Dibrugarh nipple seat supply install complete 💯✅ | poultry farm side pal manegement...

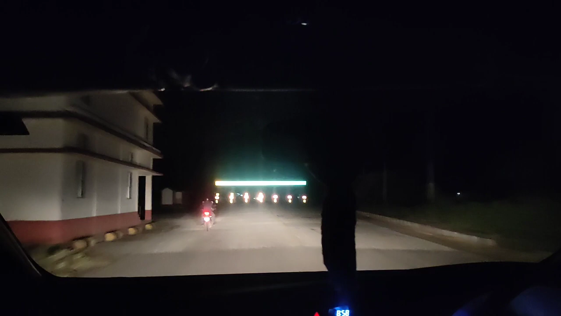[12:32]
এতিয়া বগীবিল দলঙত আমি এতিয়া উঠিমগৈ
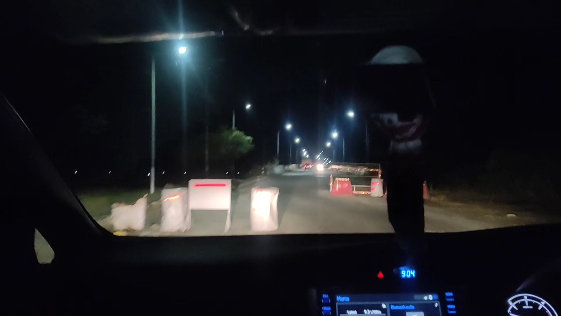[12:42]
আপোনালোকে দেখা পাইছে আগলে এইবিলাক কেতিয়াবা চেক বহে ইয়াত নহয় জানো
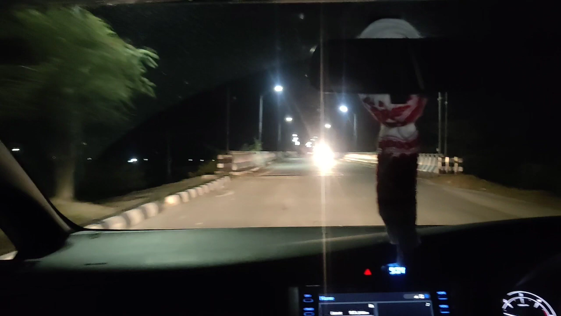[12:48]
দলঙৰ বিয়াত ওপৰ উঠিলোহি ইয়াৰ ৰাতি ভিউ ক'ব গ'লে